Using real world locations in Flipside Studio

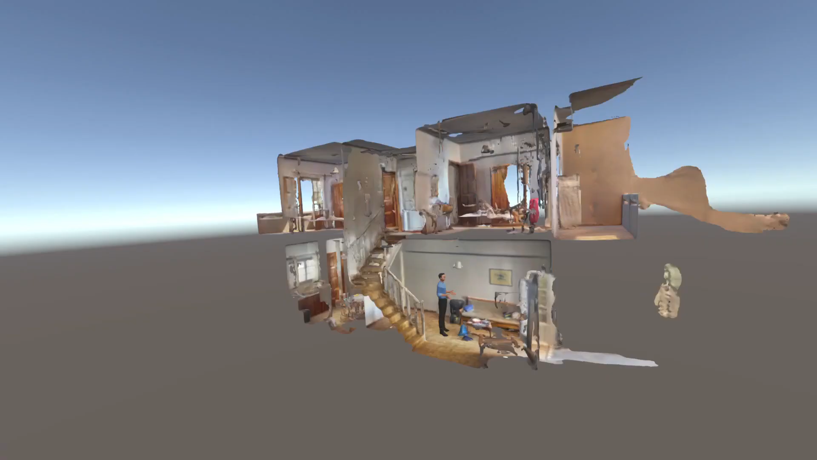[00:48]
It was just a very quick scan.
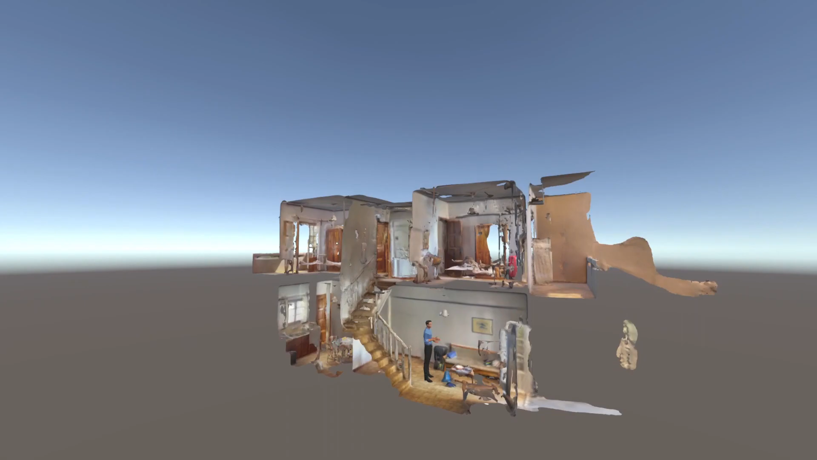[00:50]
But the point is, you can go or send somebody to any real place in the world,
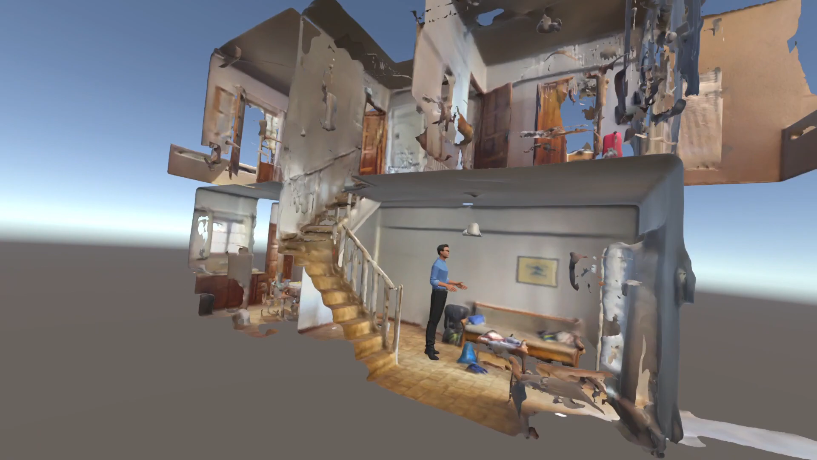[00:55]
have them go with their scan, spend about 5 to 10 minutes and scan in a place and have that usable in FlipSide Studio or any other kind of VR tools like this.
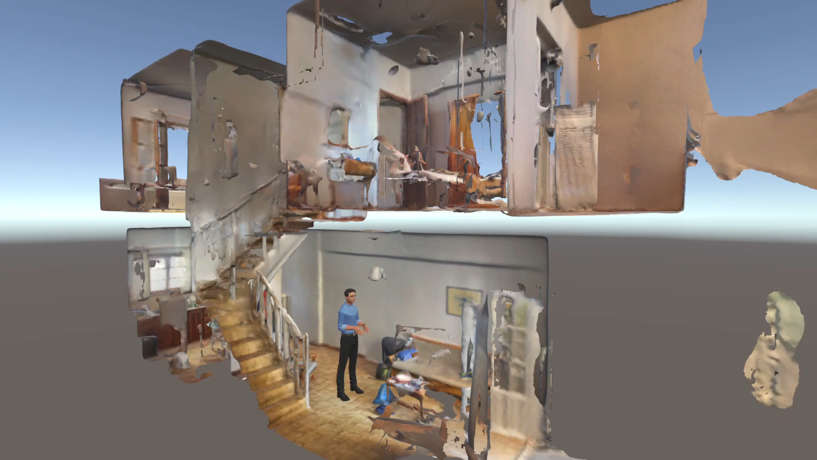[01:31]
I just dropped this into Unity, added a mesh collider, I think it was, and then I just signed into FlipSide and uploaded it. So it's that quick. And if you think about it, the possibilities are endless.